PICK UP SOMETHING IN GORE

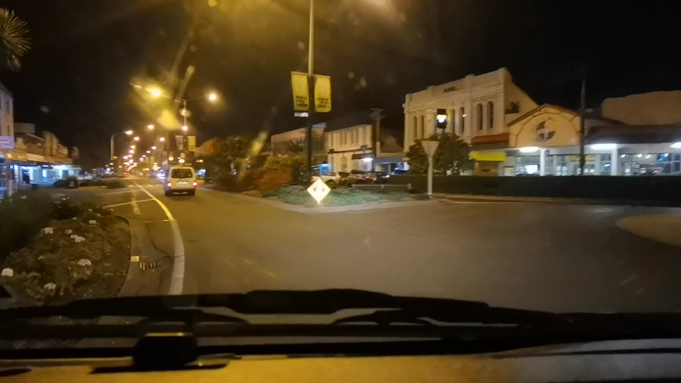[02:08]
So now we're in Gore Gore Southland It's a bit of right in Gore Though
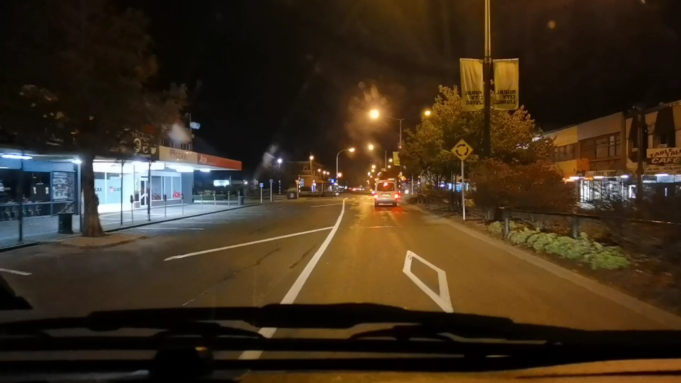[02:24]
Not that bad in T At least they have no clue not here I think they got BFC Let's see Oh, they're going that way, Brian MAD
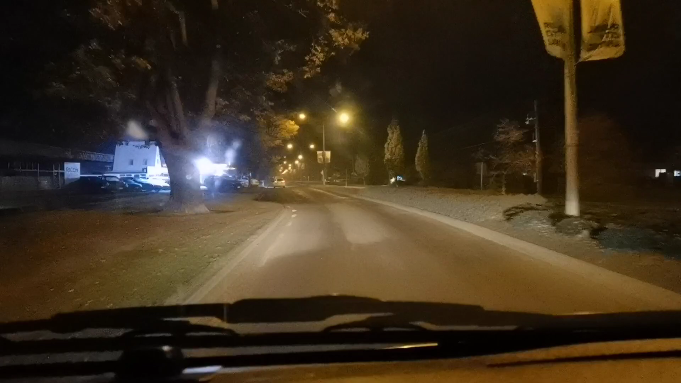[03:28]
Edindale Why The way Celtics is everywhere It's very old
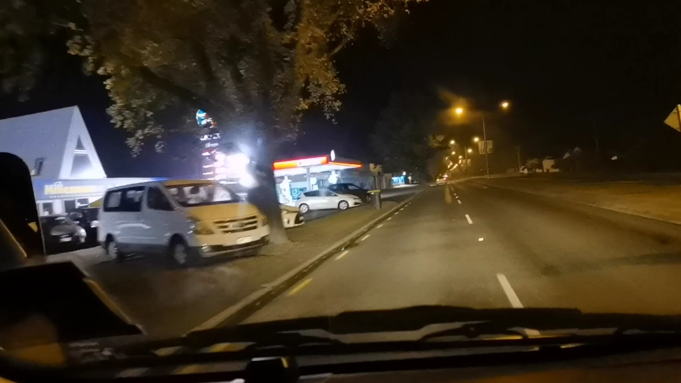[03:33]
It's very old Rado Gas station Dugla na Boring na Kasi gabi na Wala ng tao Wala ng sasakyan
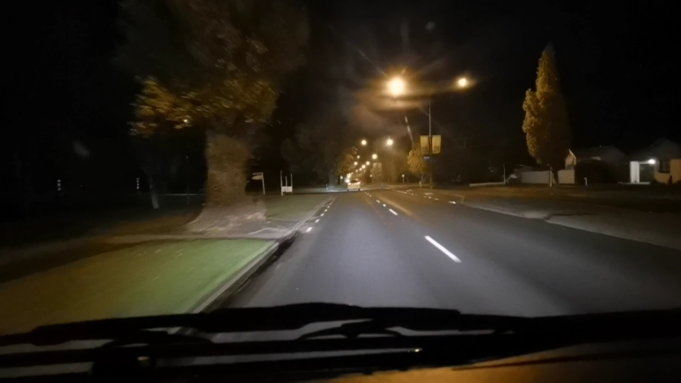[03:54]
Bakit doon sa kapila ngayon Walang tao Isa lang sinusundan namin na sasakyan Wala ngayon I
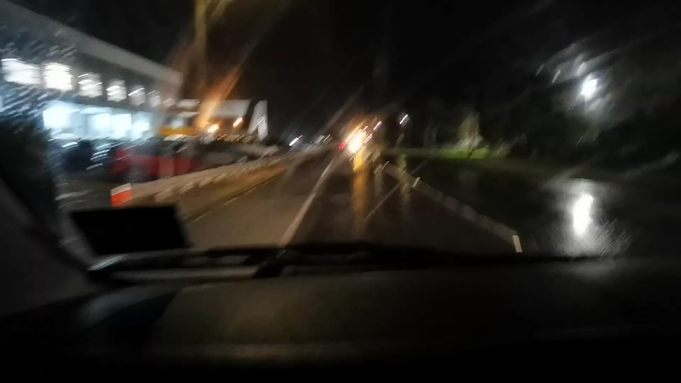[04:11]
feel I'm not talking eh So it's the Alliance Smith Factory here in Matayora Matayora!